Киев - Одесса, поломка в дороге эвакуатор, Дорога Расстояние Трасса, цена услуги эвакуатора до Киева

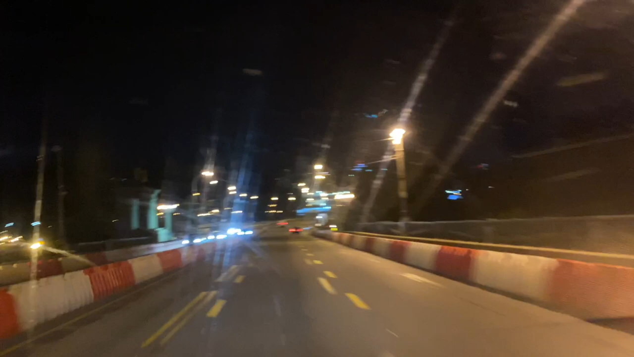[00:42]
Ми зараз на мосту Патона. Олександр, що скажеш? За скільки до Одеси доїдемо?
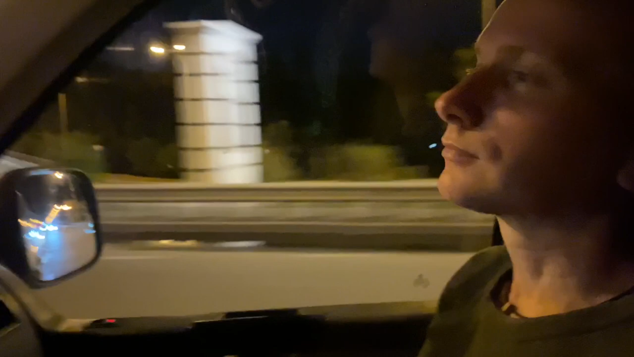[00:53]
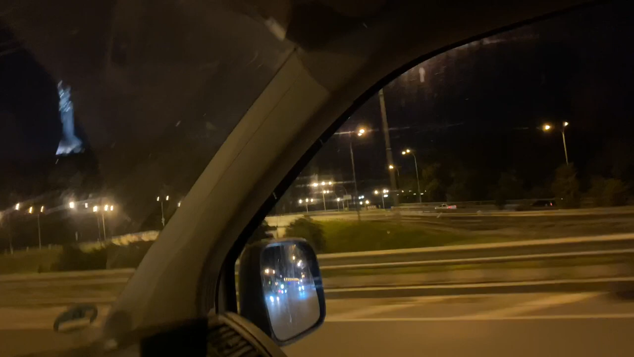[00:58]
Ти вже спиш, не? Та ні. Ти ще не спиш. Ще бодрячок, кафейку випив. Кафейку? І все добре. Кафейку. І усе добре. Ну добре. Друзі, 12 годин ночі вже. Дивіться, який рух.
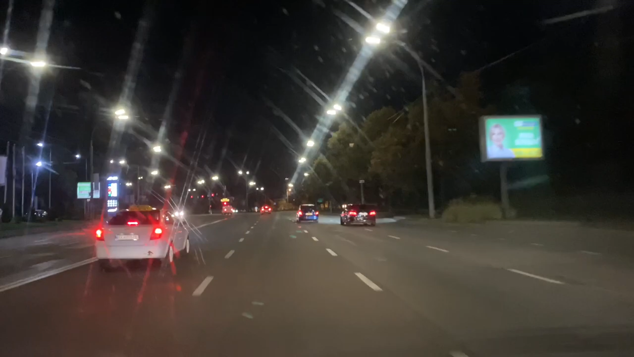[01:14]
Такий непоганенький рух ще. Я думав, що взагалі буде мало машин, тому що ще літо. Це зазвичай осінню і зимою, і весною. В Києві машини
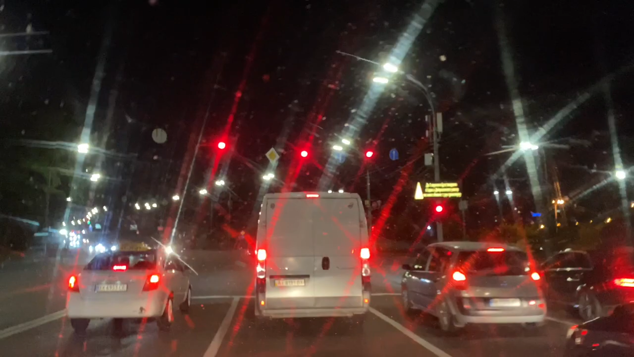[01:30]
цілі сутки по дорозі. Друзі, траса Київ-Одеса, верніше ще не траса, виїжджаємо із Теремків.
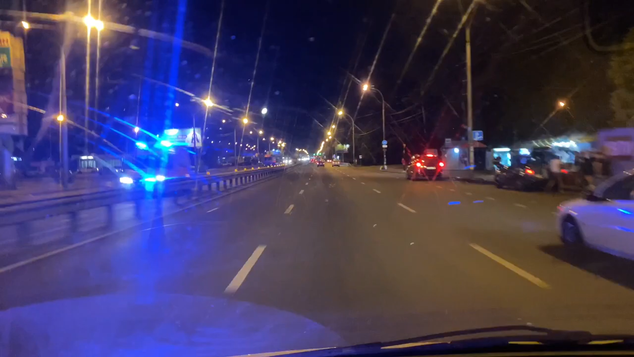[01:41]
До Одеси приблизно 500 кілометрів. Поїздка буде вночі. Відеогляд буде недовгий, але якісь, надіюсь, без пригод, знову ж таки, але якісь можливо, цікаві моменти, які вам знадобляться також у подорожі по цій дорозі, я буду підмічати і по відео
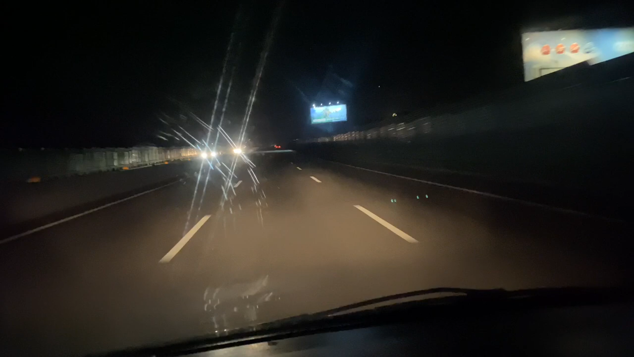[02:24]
Ділянка після Білої церкви має такий вигляд.
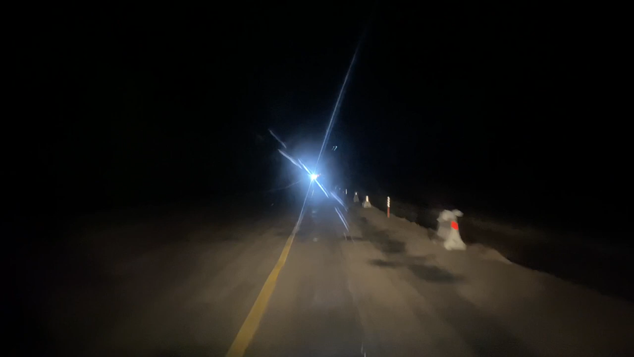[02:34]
Ділянка дороги має ось такий вигляд. Ідуть ремонтні роботи. Одна полоса ремонтується, а по іншій полосі в дві сторони йде рух. Так що будьте обережні. Друзі, привіт усім!